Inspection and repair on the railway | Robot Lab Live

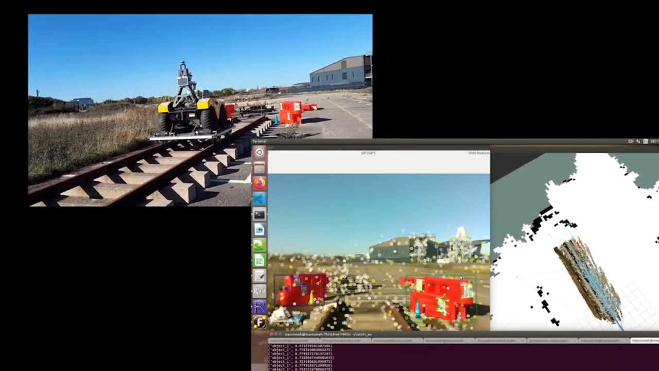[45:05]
reached to the defect location it will the vehicle would stop
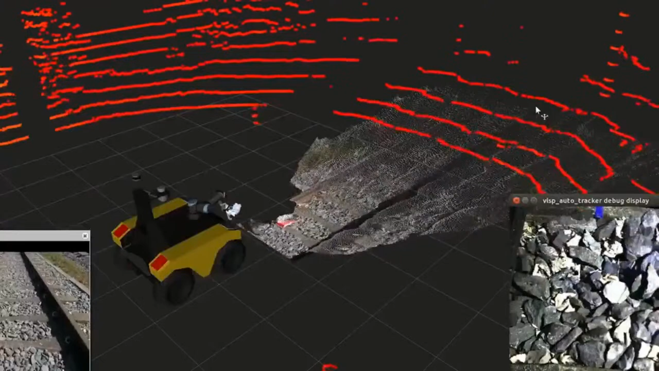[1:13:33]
This robot has a number of sensors, such as RTK GPS, 3D LiDAR, RGB camera, and an IMU and available odometer.
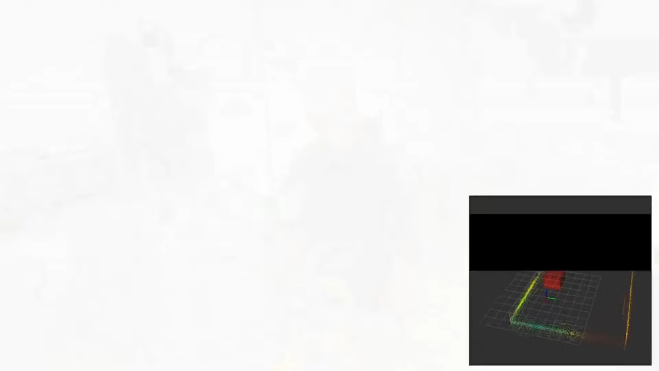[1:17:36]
Now the robot starts moving. Now the robot detects the obstacle and stops.